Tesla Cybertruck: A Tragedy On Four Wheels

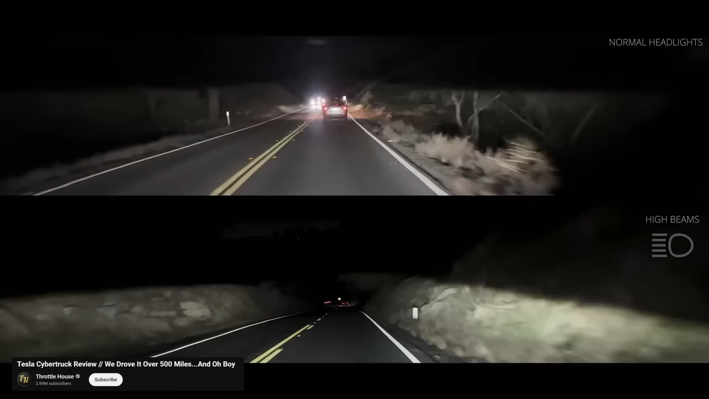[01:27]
The headlights are pointing upward, blinding oncoming drivers instead of shining on the road.